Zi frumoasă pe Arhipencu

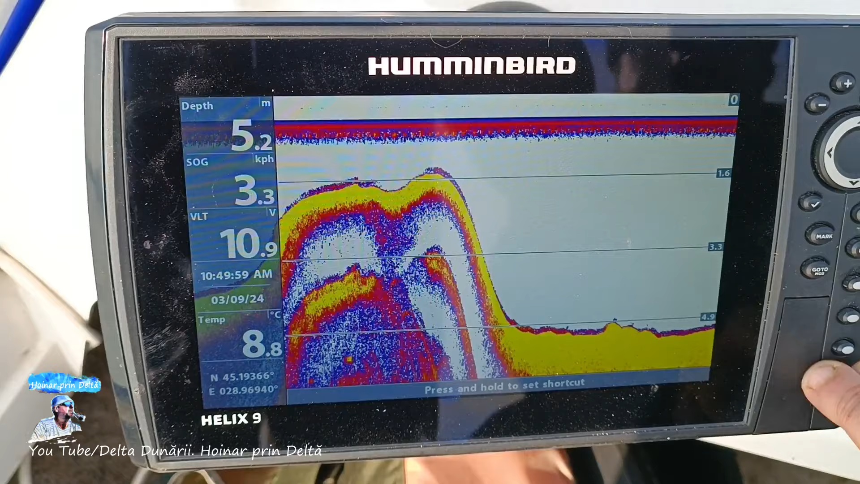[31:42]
On screen: depth 5.2 m, water 8.8°C
Vede bine? Da, da, da, da. Nu, foarte bine. Nimic? Daniel, nimic.